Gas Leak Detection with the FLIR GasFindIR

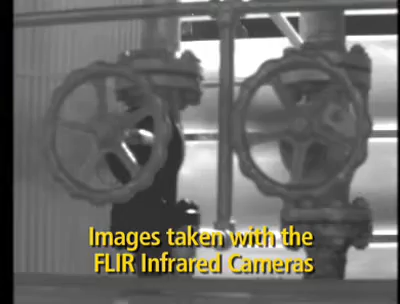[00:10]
If you were using what we call the sniffers and you detected the one on the right, well then as you moved over to the one on the left, only the experienced operators would know that that is another leak.
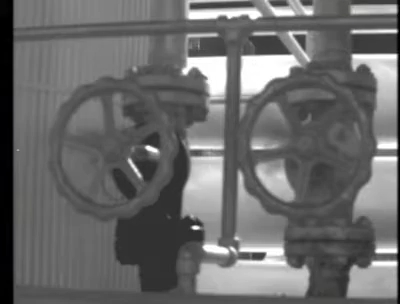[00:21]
It could be that, you know, a lot of operators would think, well I'm just picking up background gas from the leak on the right because it's blowing across. And that's another thing that the gas camera does good is it locates exactly where the leak is coming from.